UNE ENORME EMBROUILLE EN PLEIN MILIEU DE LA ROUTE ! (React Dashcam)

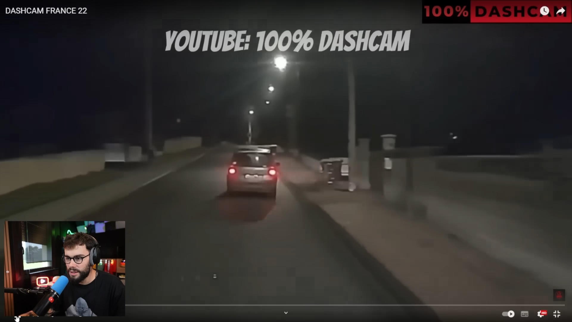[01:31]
Qui s'amuse souvent sur la route quand on se fait chier la nuit et qu'on a beaucoup de routes à essayer de reconnaître des modèles de voitures juste avec les feux arrière ? Ok, il est un peu bourré, oui. Ouais, il est totalement bourré, même. Oh lola. Oh lola. Il est bourré l'autre, non ? Ouais, il est bourré l'autre, oui. Bah là, oui, t'as mis du temps à capter, mais je crois que oui. Soit il est bourré, soit il a un problème. En tout cas, il n'a pas à prendre le volant. Ça fait pas des... Mais en fait, tu réagis comment quand c'est comme ça ?
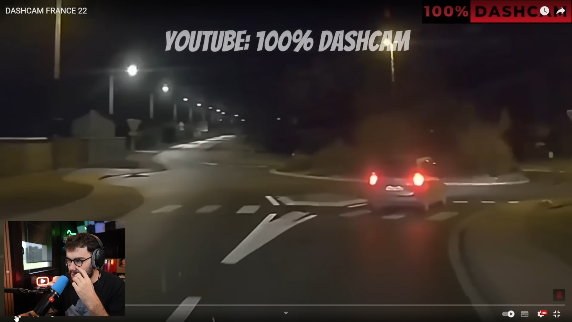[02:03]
Est-ce que tu essayes d'aller arrêter le mec ? En vrai, les gars, c'est quand même mettre des vies en danger de pas s'arrêter et de pas, limite, appeler les flics. Là, ce que tu peux faire, c'est limite, tu continues de le suivre sans forcément l'arrêter et t'appelles les flics en même temps et tu le suis. Et comme ça, tu restes au téléphone avec les flics et comme ça, les flics l'arrêtent sans que t'aies eu besoin de t'arrêter pour le voir. Parce qu'à tout moment, vu qu'il est bourré, il peut sortir et t'en mettre une. Mais j'avoue que là, si tu fais rien, tu peux mettre des vies en danger. Donc c'est quand même con. Il est bourré complet, ouais.